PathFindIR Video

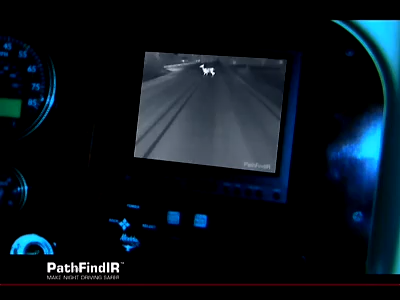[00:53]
of the road in front of you and to see it through total darkness and oncoming headlights.
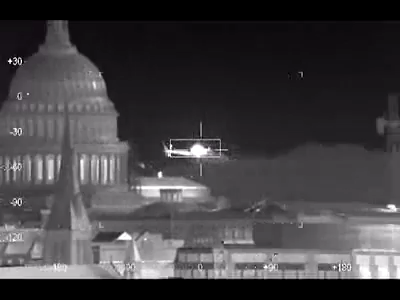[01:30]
Unlike standard video cameras that create images based on visible light, thermal imagers see subtle differences in temperature.